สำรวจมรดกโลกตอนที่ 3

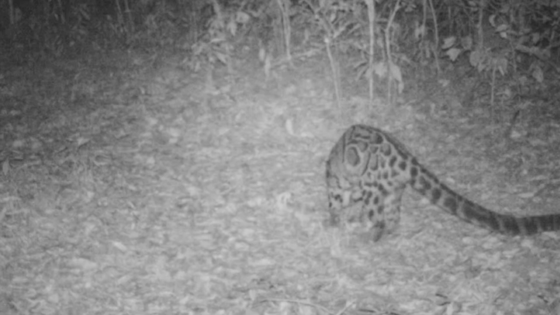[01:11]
รถถ่ายได้จากกล้อง Camera Trapพบเสือลายเมก วอร์แดง เลี่ยงผาหรือแม้แตกกระทิง